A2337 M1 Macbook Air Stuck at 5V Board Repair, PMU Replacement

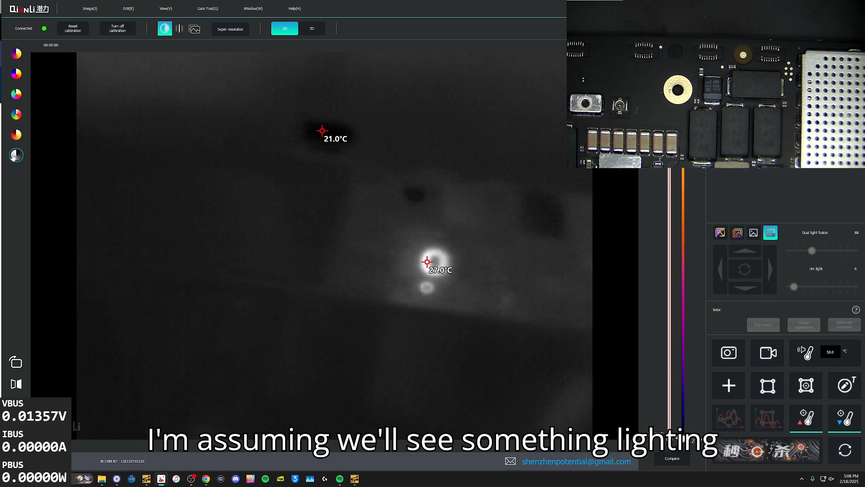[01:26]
But when we see that current cycle up, I'm assuming we'll see something lighting up on the board.
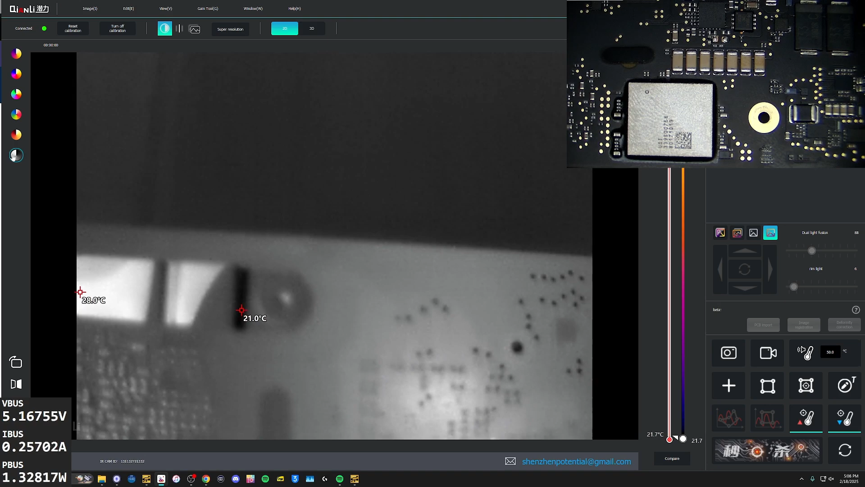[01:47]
Okay, so it looks like it's something under our heatsink.
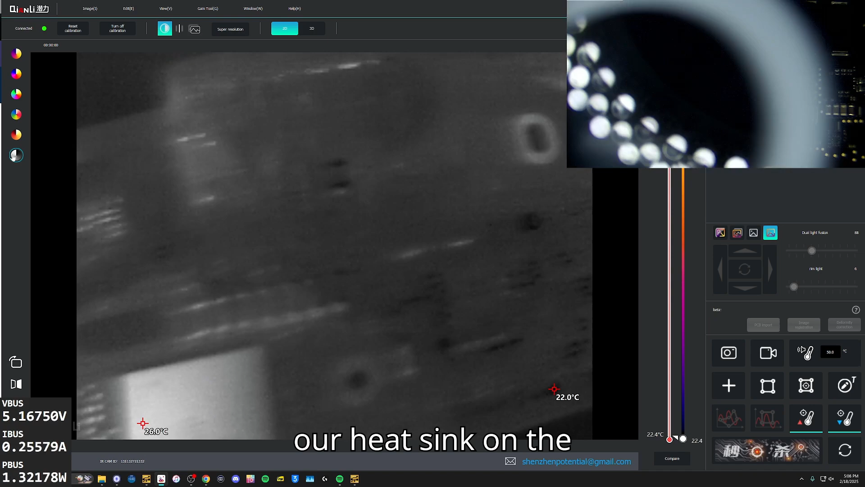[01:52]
On screen: scale bottom 22.4°C
On the back side, other side of the board. Let's get the heatsink off.
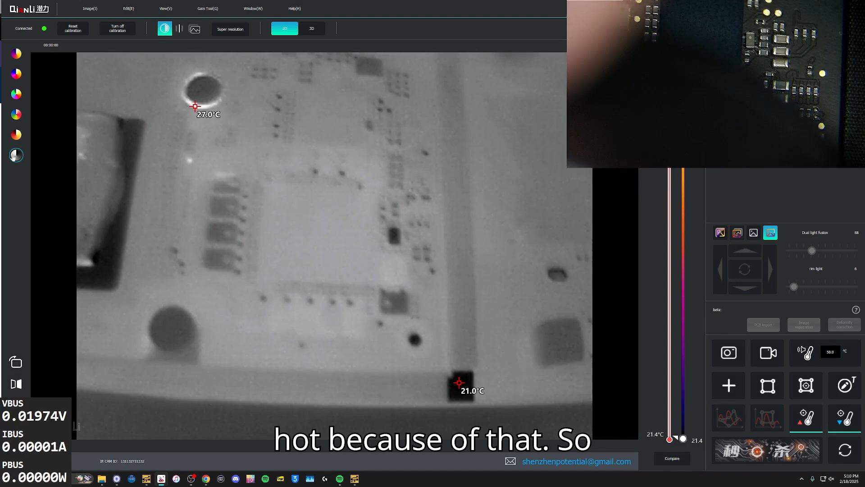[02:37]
Let's check a few of our AON rails.
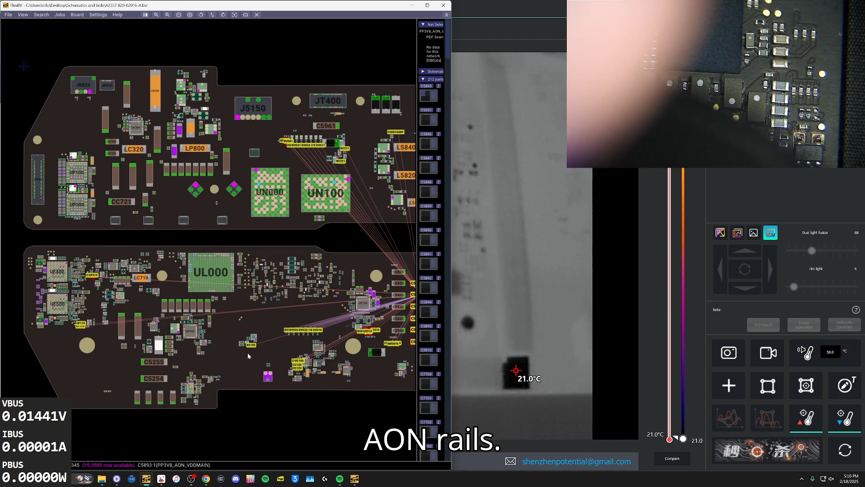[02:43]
On screen: spot 21.0°C
So we did indeed find a short on a line, and the line that we see, we have seven ohms on this line, which you should have several thousand ohms.
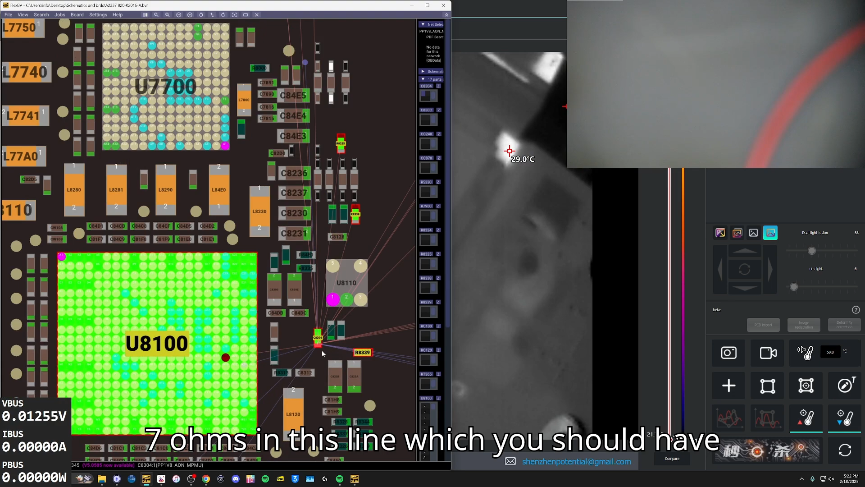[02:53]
On screen: spot 29.0°C
So I did go ahead and just solder a wire to it.
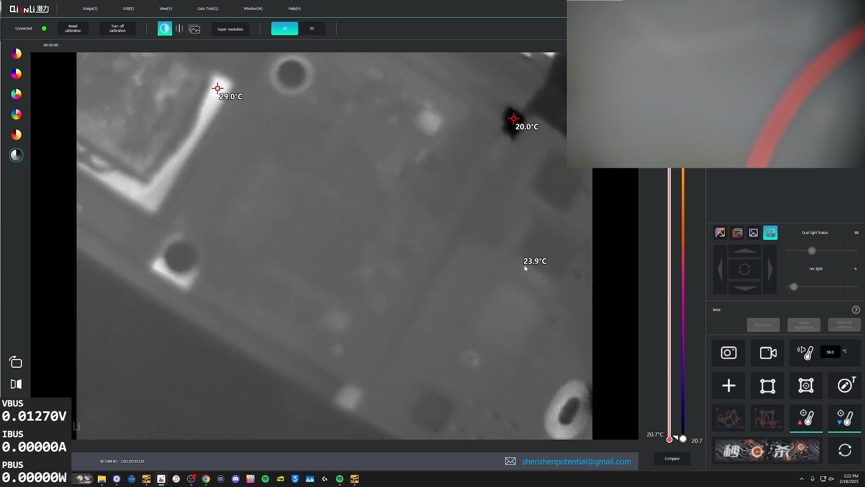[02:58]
And we can see right in the middle of the PMU.
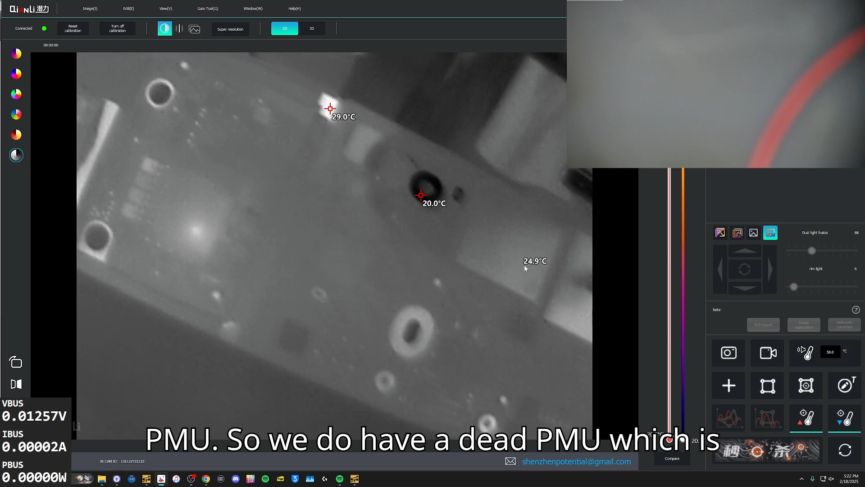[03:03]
On screen: max 29.0°C, min 20.0°C
So we do have a dead PMU, which is really rare on these, actually. It almost never happens.
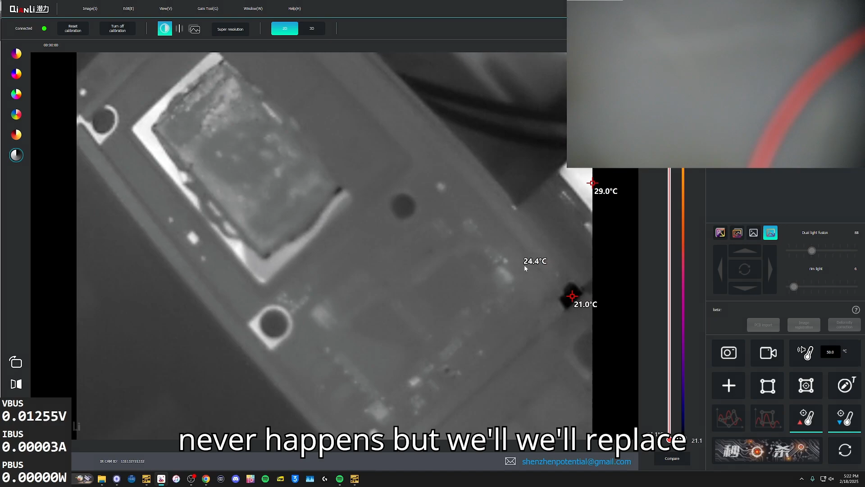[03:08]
But we'll replace it. Data is important. We want to get it going. I was thinking... Because honestly, this board probably is saveable.